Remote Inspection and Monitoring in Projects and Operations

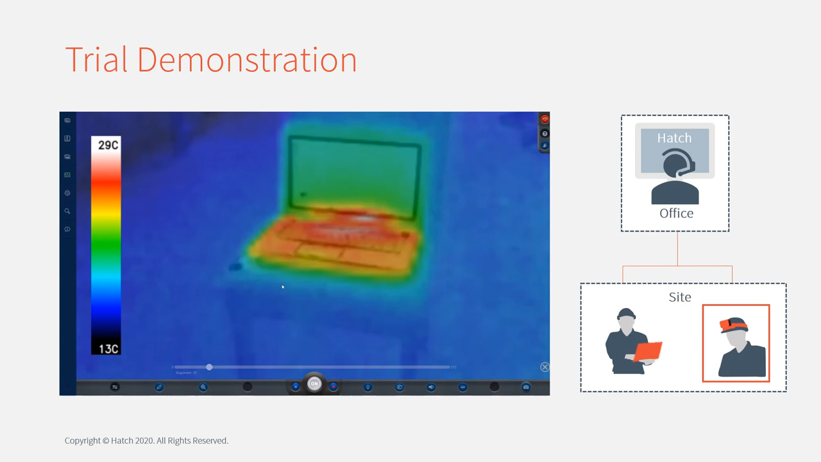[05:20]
On screen: scale top 29°C, scale bottom 13°C
Okay, I can see what you're talking about. It looks like quite a bit of heat is coming down through the joists.
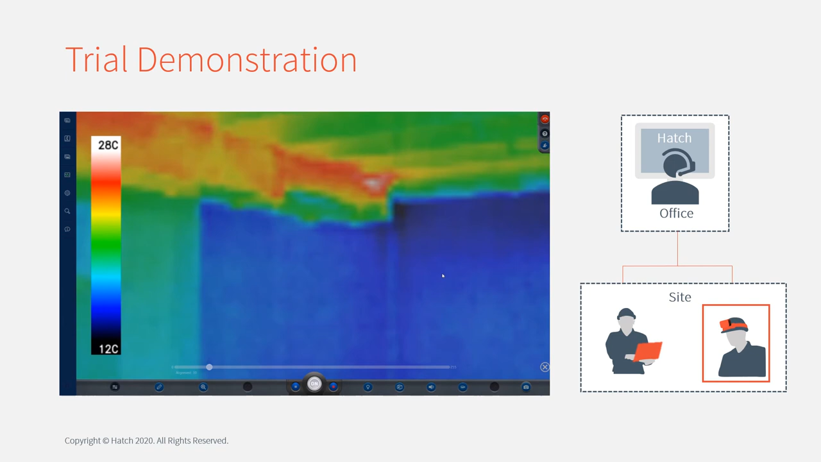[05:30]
On screen: scale top 28°C, scale bottom 12°C
I'll take a photo of that again just for our records. I'll share that with you so you can get an idea of the temperatures. But yeah, if you can see from the legend, it's pretty hot up there up to 30 degrees.